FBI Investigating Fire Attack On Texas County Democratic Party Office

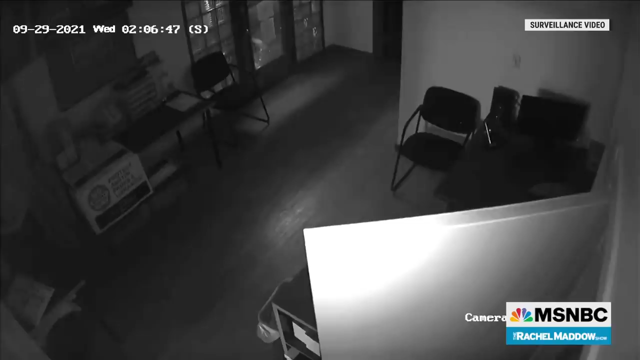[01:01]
We have an interior view of that exact same moment. Again, check the time stamp. You can see it's the same time stamp here. 2.06 a.m., 45, 46, 47, 48 seconds. And you can see here, again, we're looping this so you can see it, as the guy, whatever it is, this rock, this chunk of concrete, he's throwing it at the Democratic Party headquarters. He actually breaks the window. You can see it come through the window. Now, watch this. Look at the time stamp here. It's not 2.06 a.m.